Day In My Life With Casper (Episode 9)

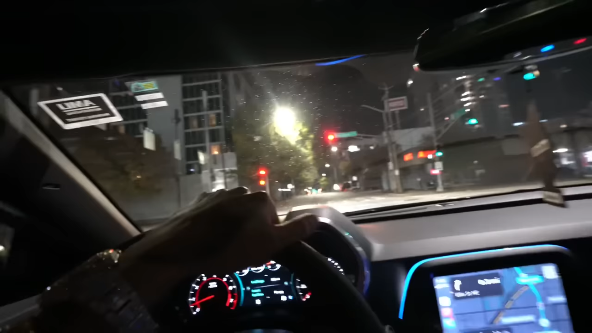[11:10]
I call this shit like a teaser for real, because I ain't gonna count. A POV is when you feel me, like 10, 15 minutes of in the car getting active.
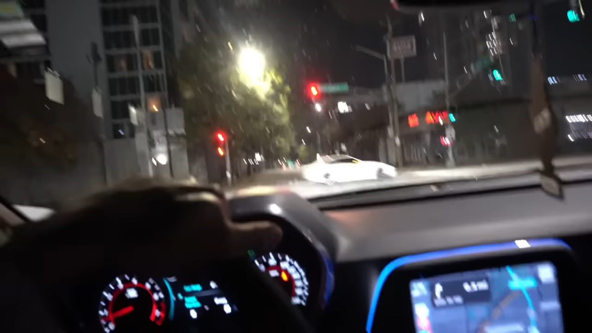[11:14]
Y'all probably only gonna see me, goddamn, you feel me, fly through a couple lights or some shit, but yeah, man. Little something, little slight something. Now, mind y'all folks, when we get to 100K on this channel, y'all, I'm gonna start my car channel, man. I ain't gonna lie, when I start my car channel, y'all, we doing strictly POVs with the GoPro on the head, so y'all niggas can really see me get active with the wheel.
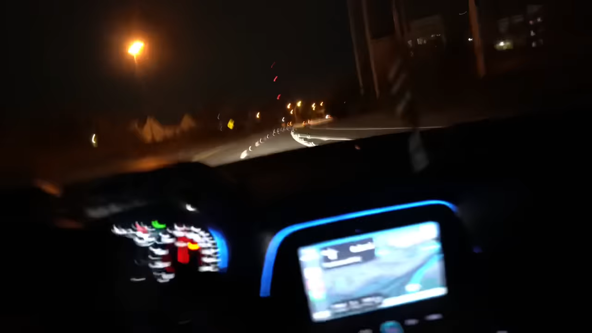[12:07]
Y'all hear that motherfucker whining? Hold up, y'all. We're coming up to another light. Looks like we're gonna have to slow this bitch down. But yeah, y'all, I love goddamn driving my little car. This motherfucker be sounding like some shit.